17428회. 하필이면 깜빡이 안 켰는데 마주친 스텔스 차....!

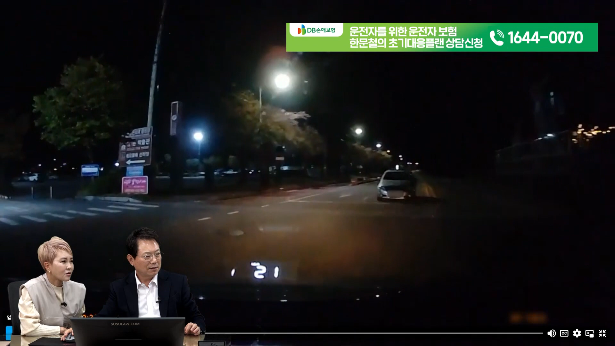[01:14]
네. 그런데 저 맞은편에서 오는 차 어떻게 돼 있어요, 라이트가? 꺼져 있어요. 저런 걸 뭐라고 해요? 스텔스를 알아요, 스텔스. 스텔스 자량이라고 보통 얘기하거든요. 아니, 이거 꼼꼼하잖아요, 그렇죠? 원래는 이렇게 안 보여요. 원래는 이렇게 보여야 돼요.